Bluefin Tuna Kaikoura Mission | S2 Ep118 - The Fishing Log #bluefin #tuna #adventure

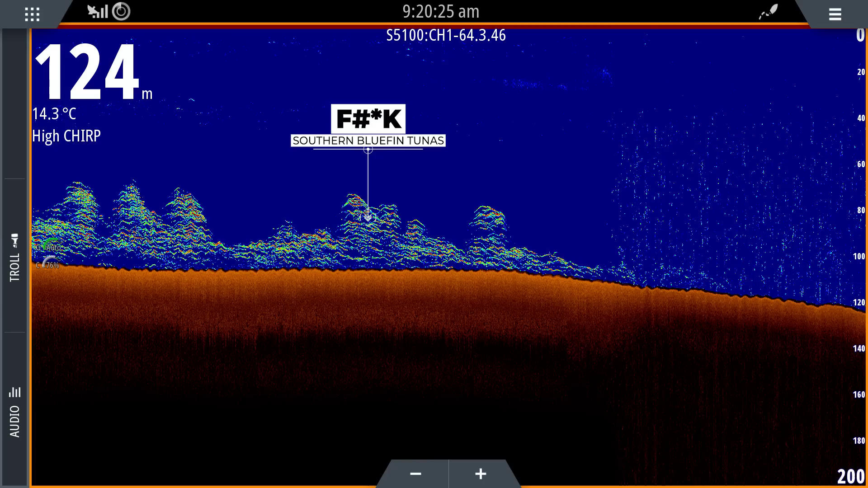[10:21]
On screen: depth 124 m, water 14.3°C
there is lots and lots of, I don't know, potentially could be schools of cooter too, sort of a bit wavy, we'll carry on and see if we can snaggle onto something.